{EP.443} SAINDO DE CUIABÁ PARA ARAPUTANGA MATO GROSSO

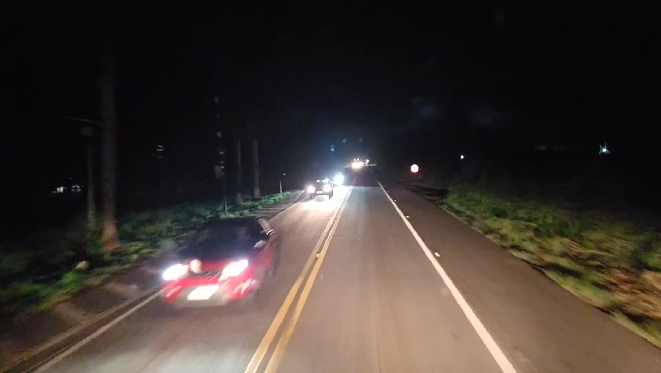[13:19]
Estamos na BR-070, pessoal, sentido Cáceres Pontes Lacerda, né? Mas estamos direcionado e embicado aí a Araputanga. Horas 28 minutos, horário de Brasília, 19 horas 28 minutos, horário do Mato Grosso.
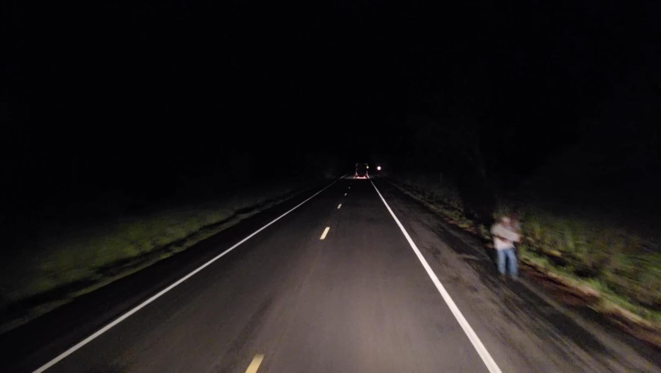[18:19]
Chegando aqui numa cidadezinha, pessoal, numa vila aqui. Vila ou cidade, não sei. Eu acho que é uma cidade. Meu nome.
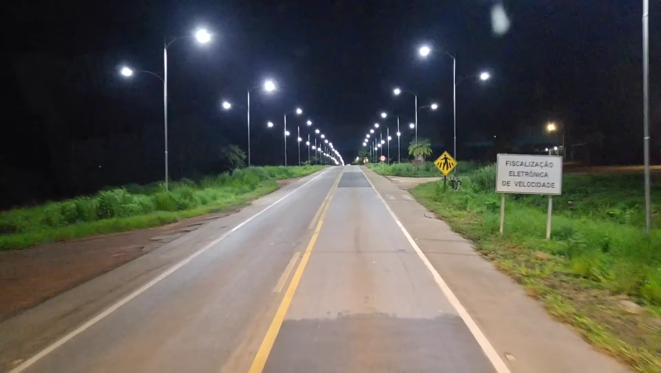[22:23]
Distrito de Nova Cáceres. Distrito de Nova Cáceres.